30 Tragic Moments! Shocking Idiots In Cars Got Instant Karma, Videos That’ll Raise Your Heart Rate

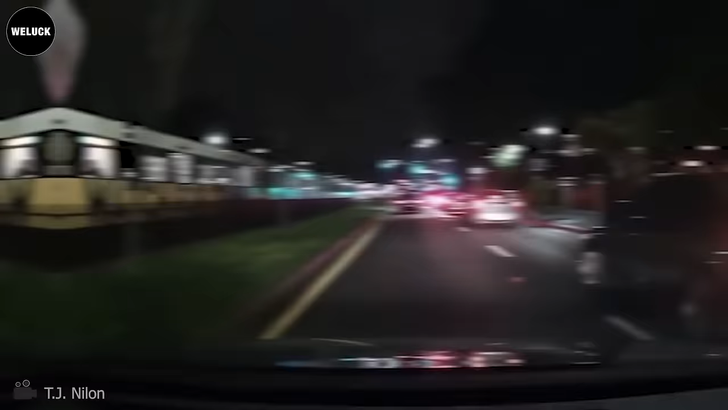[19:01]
A gray Honda Civic swerved into the lane to avoid having to stop behind traffic.